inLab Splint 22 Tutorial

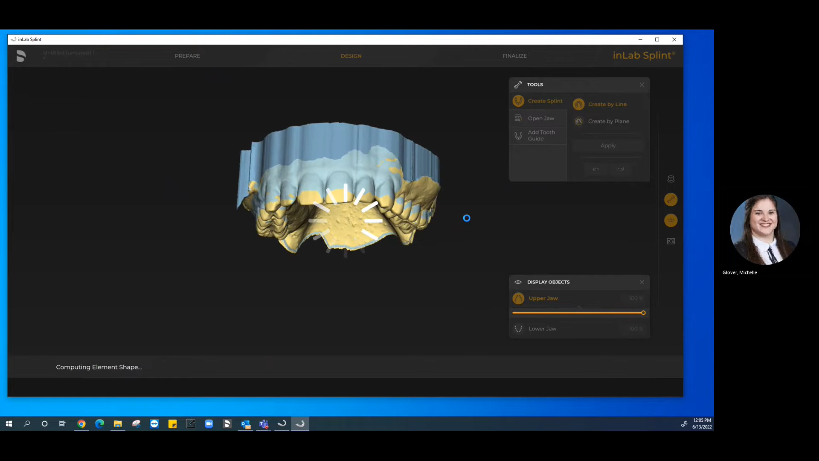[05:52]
will identify where the edge of the actual splint then sit and at that point in time we do have the ability to edit the line at this point still right so if there's any areas where you know maybe